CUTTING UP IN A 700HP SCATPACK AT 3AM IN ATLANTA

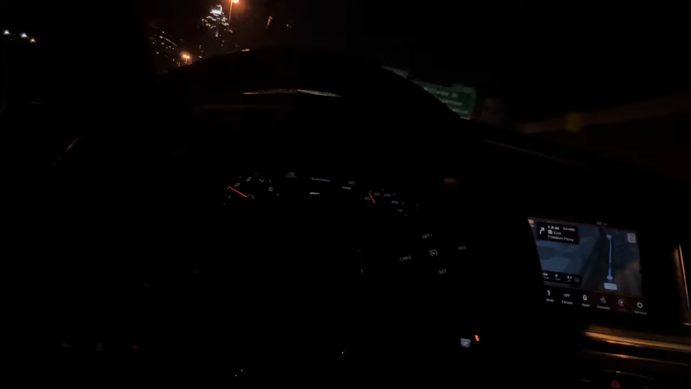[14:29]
So I'm about to come up on 248C and why is this nigga breaking? Like, what the fuck?
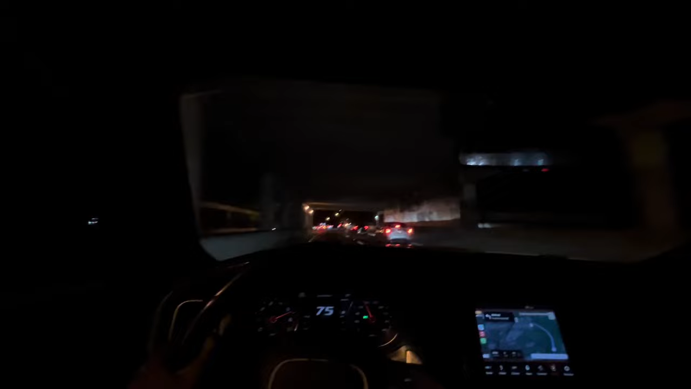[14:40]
Y'all see how beautiful this is, bruh? Like, this shit is actually beautiful.